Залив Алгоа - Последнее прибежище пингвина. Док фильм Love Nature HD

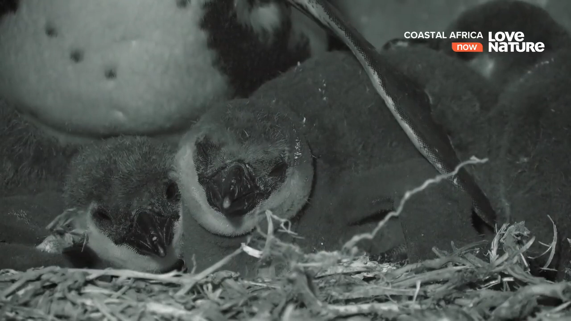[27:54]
побыть вместе и уделить друг другу побольше времени. Это редкие моменты, когда пингвины вместе. Охота сегодня может несколько часов подождать.